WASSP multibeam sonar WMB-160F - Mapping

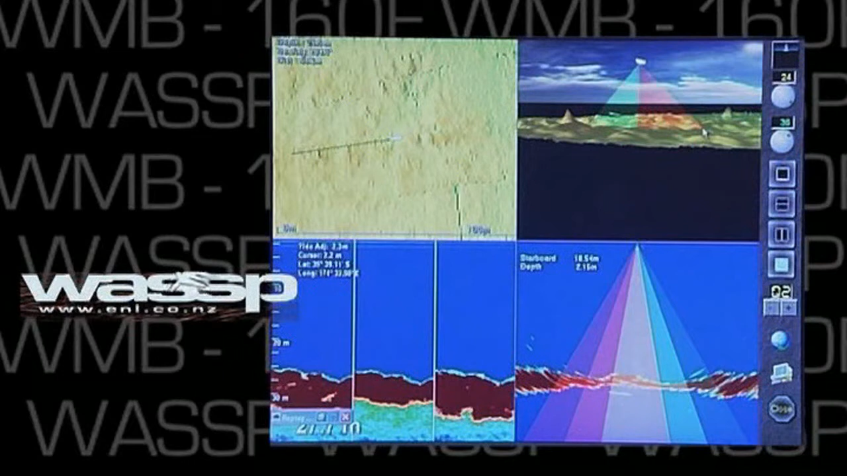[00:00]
The WASP multi-beam sonar allows multiple screens and functions. This screen shows a three-dimensional bottom profiler.
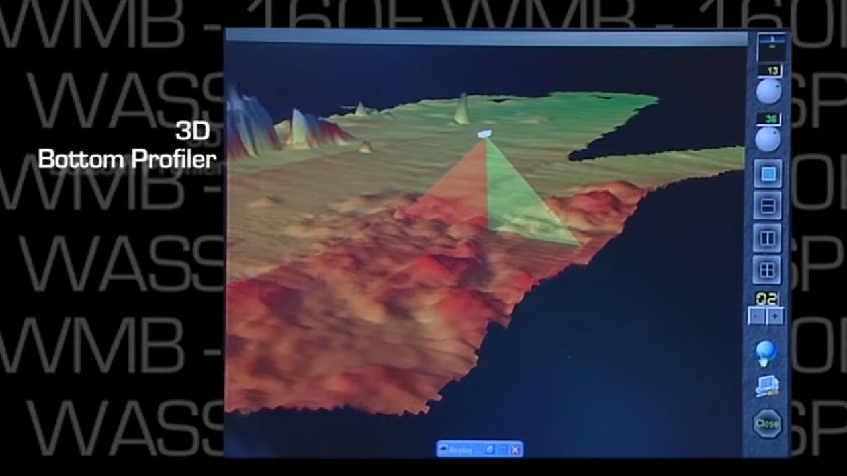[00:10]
While we've been looking at and demonstrating the sounder, the unit has been recording and saving data to its hard drive.
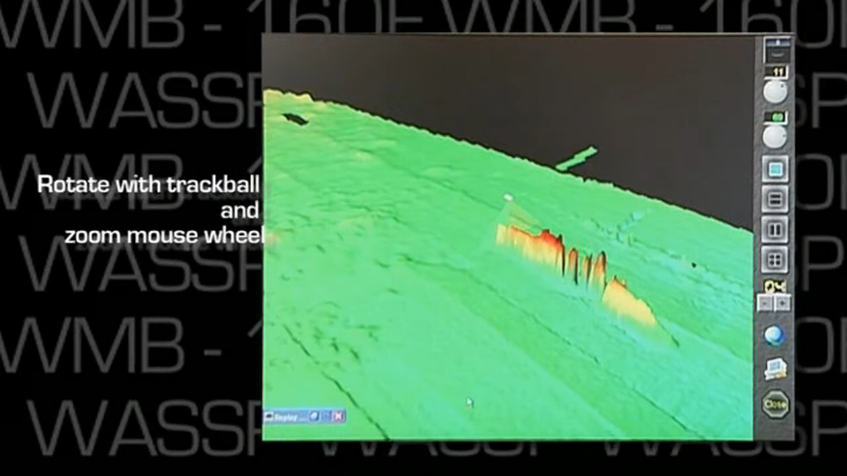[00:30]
We can switch the swathe indicator on or off as we want.
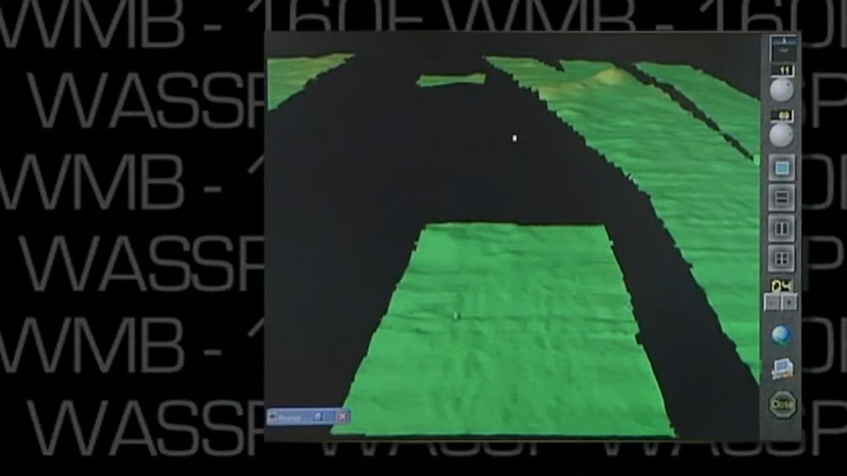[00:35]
We can adjust our colours and the profile is stored.
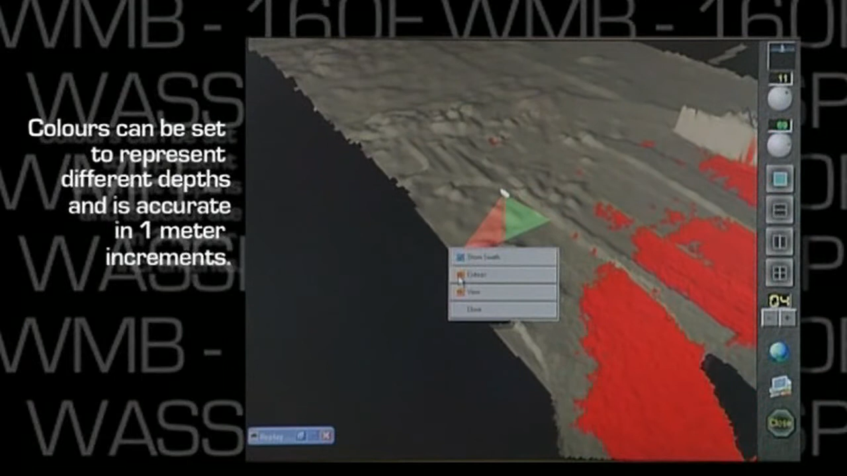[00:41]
We can also set up our colours to reflect depth changes.
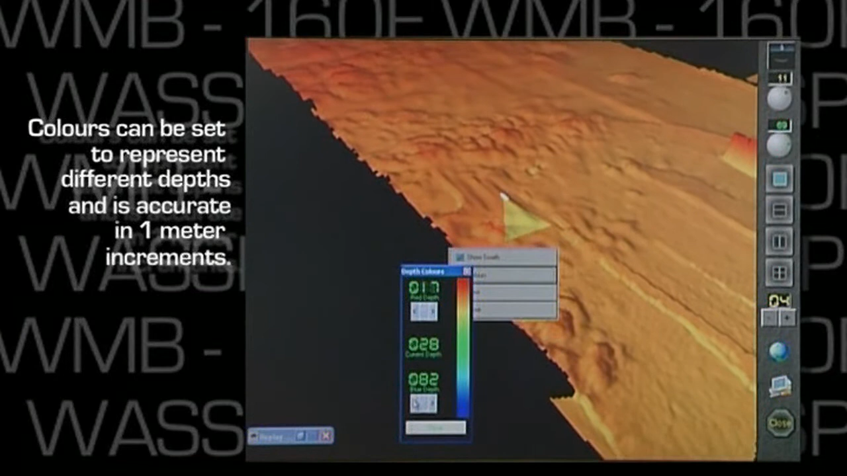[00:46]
By simply right-clicking we expose our dropbox and we can change the colours simply with the mouse or trackball again.
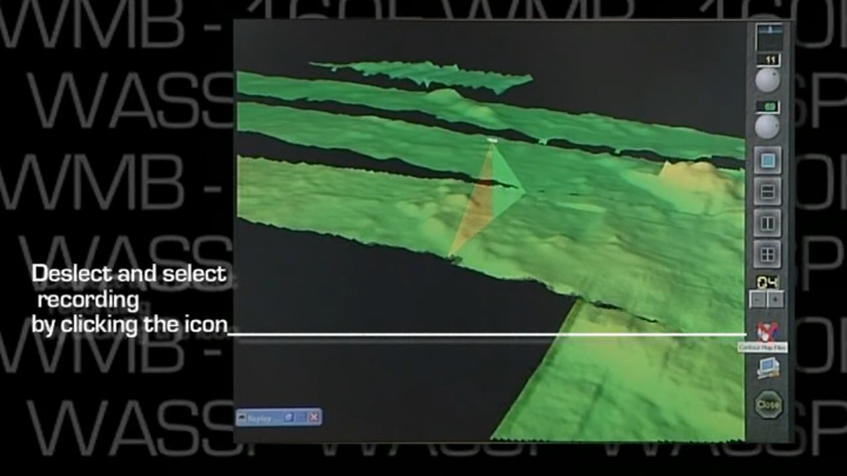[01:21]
Over time we build a very accurate picture of our fishing area.
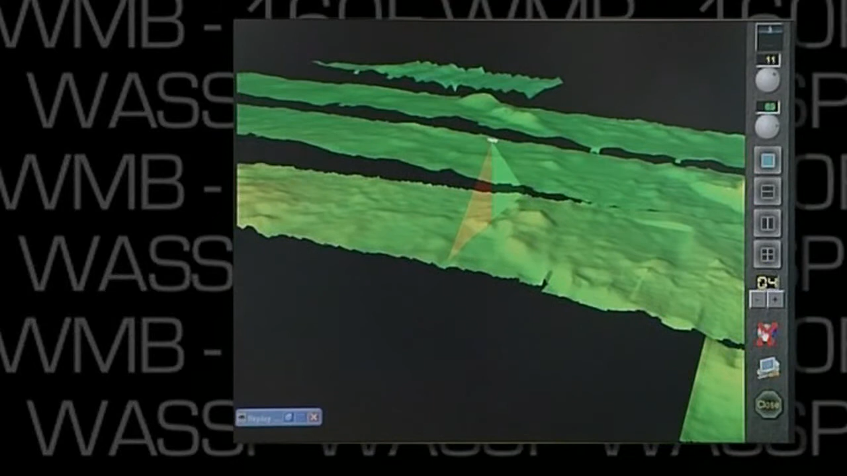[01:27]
And if we have gaps that we want to fill,
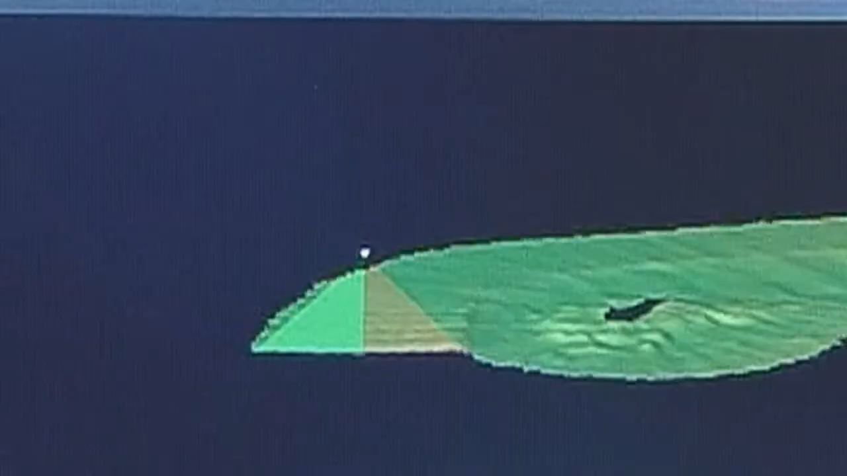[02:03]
The big point of difference between the WMB 160 and other bottom profilers
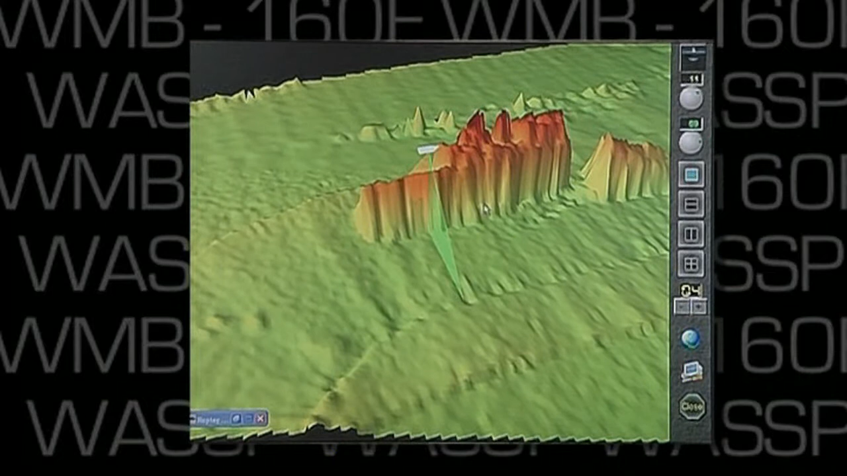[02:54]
Where with another system, you'd need between 50 and 100 passes to do the same job. And even then, the lack of stabilization means a less accurate profile than the unit provides.
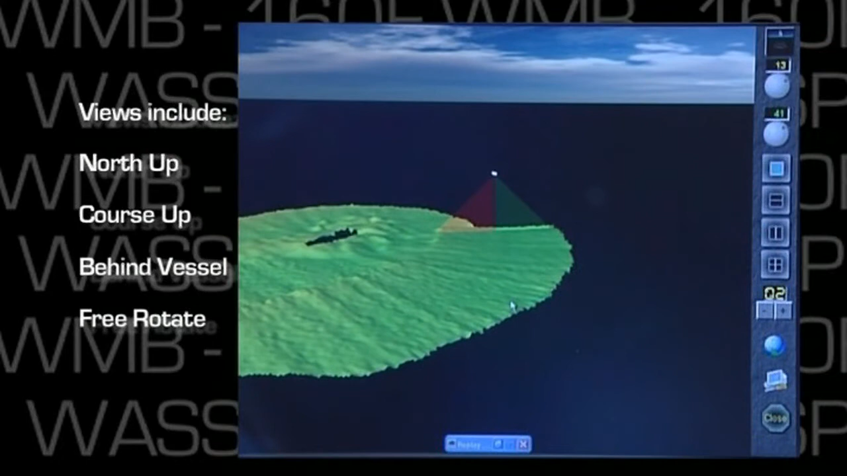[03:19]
As we can see here, as we sail over the wreck of the Waikato, a former Navy frigate in 30 metres of water,
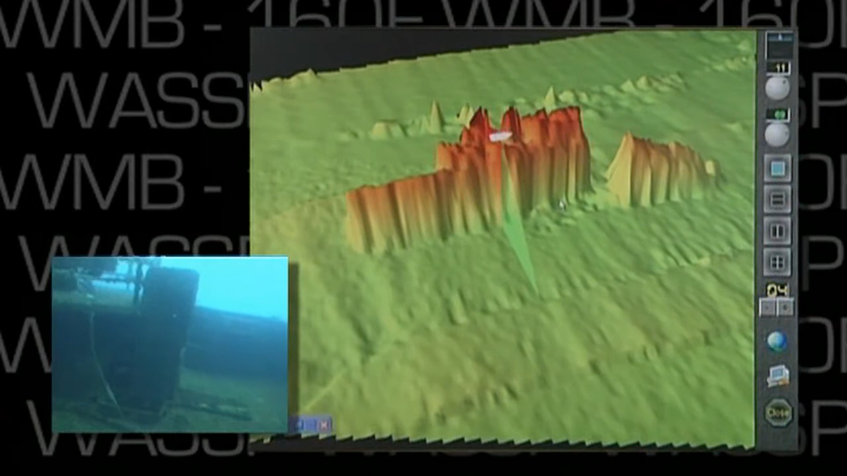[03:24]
the image only takes one pass, and we can maneuver around the view and have a look at depths.
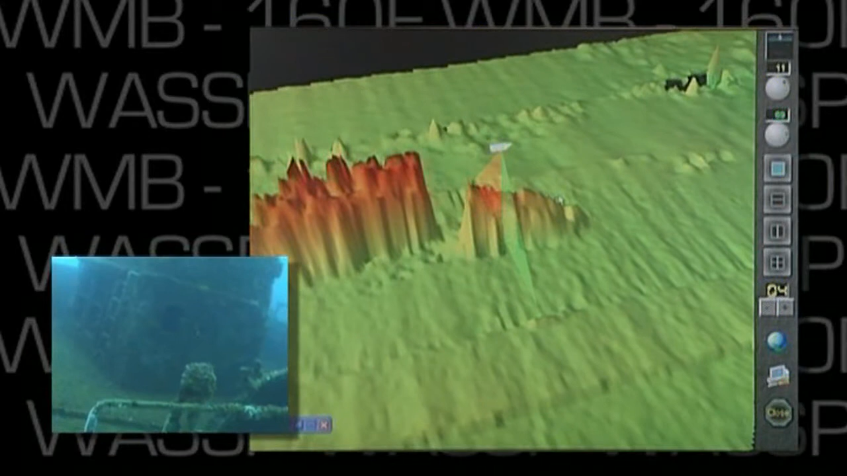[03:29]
The next view we're looking at is of the two-dimensional bottom contouring.
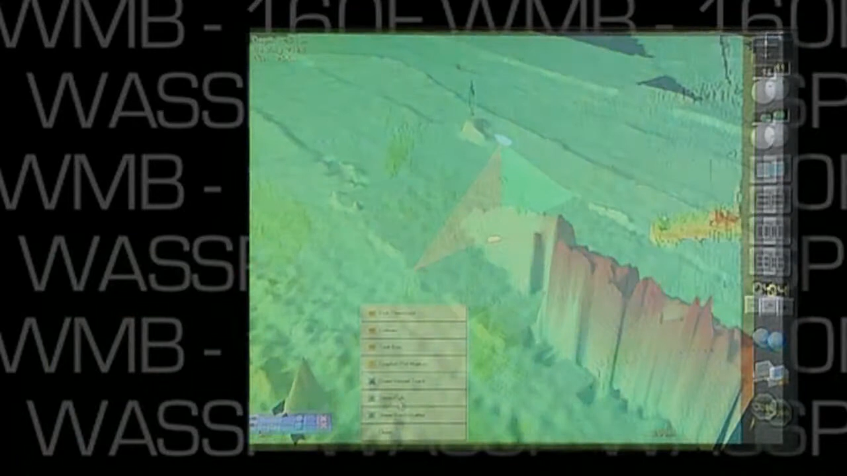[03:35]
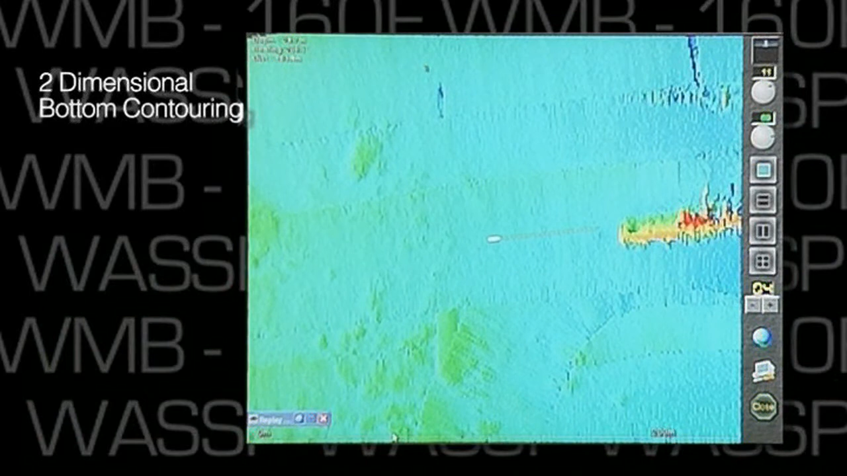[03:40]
This is a bird's eye view, and this application delivers a number of exciting features that, in their own right, are mind-blowing. Once again, as we move across the Waikato, we can see the wreck revealed to us.
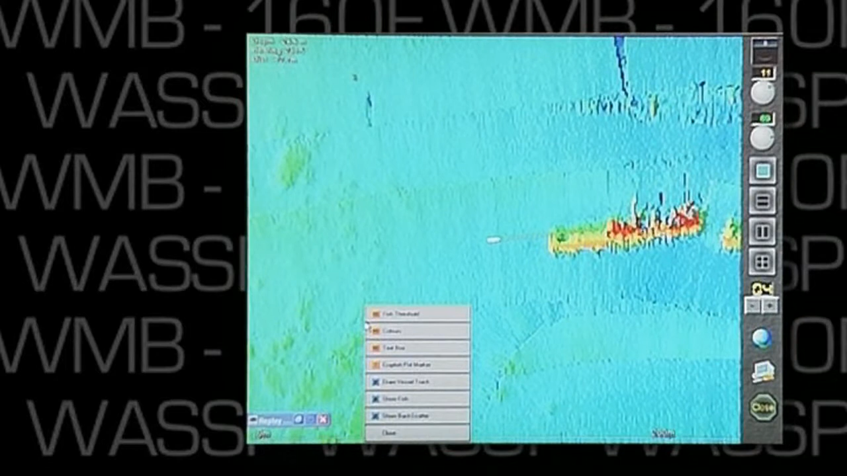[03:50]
The various depths are represented by the different colors. And, once again, we have full control over which color represents which depth.
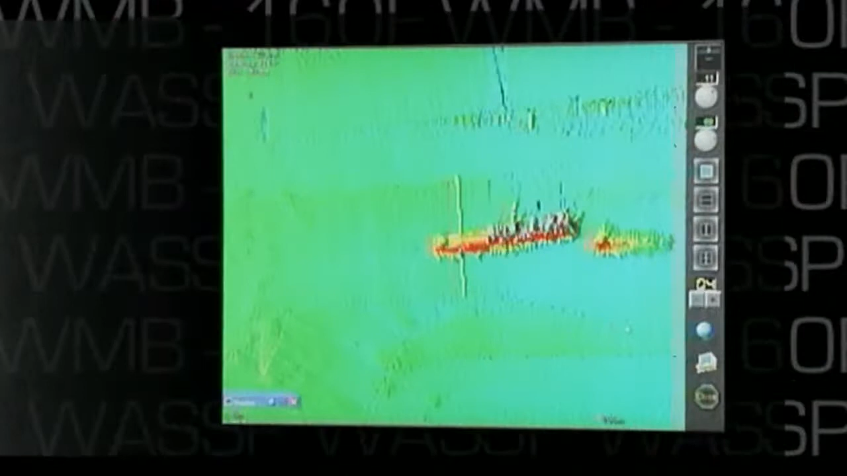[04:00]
The first feature we want to look at is bottom hardness, or backscatter.
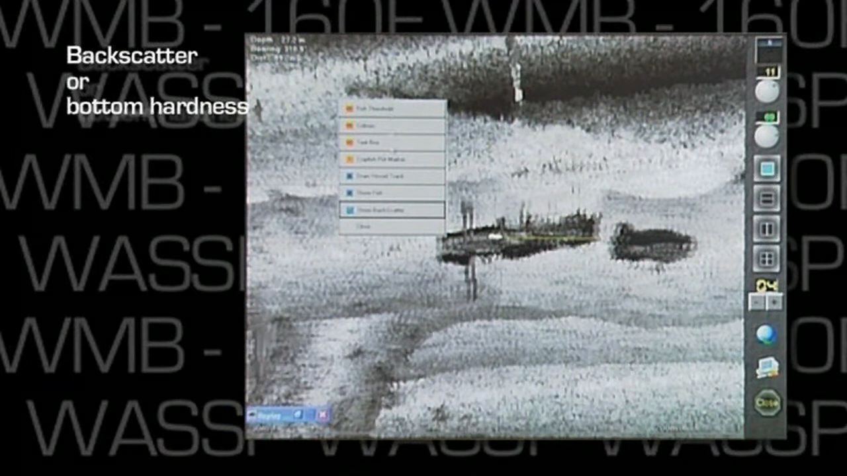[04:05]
Simply right-click, and using the cursor, we can move through the menus and select Backscatter. This image reveals the difference in bottom density.
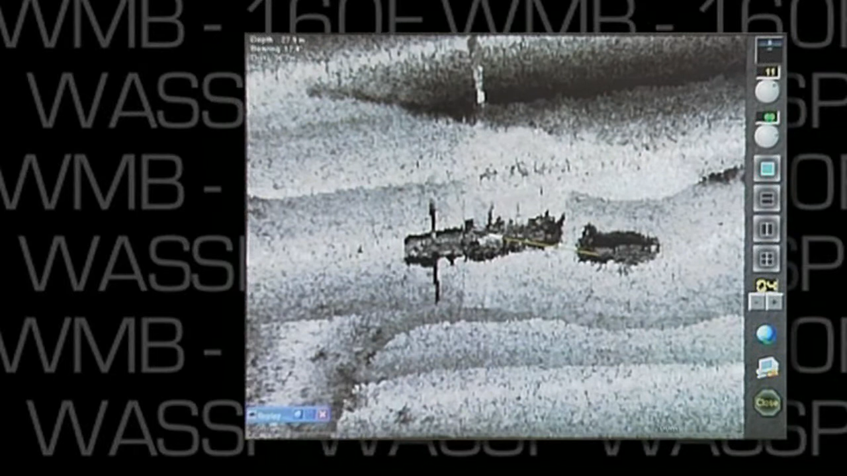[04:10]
White equals a strong return, and black equals a weak return. If we use the image of the Waikato, we can see the differences between metal over here and the sand, rocks and mud.
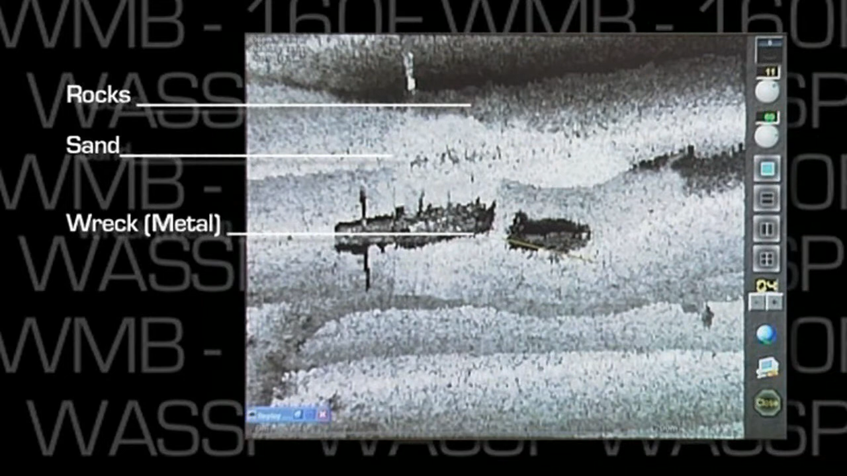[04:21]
And then we can zoom in and out with the trackball.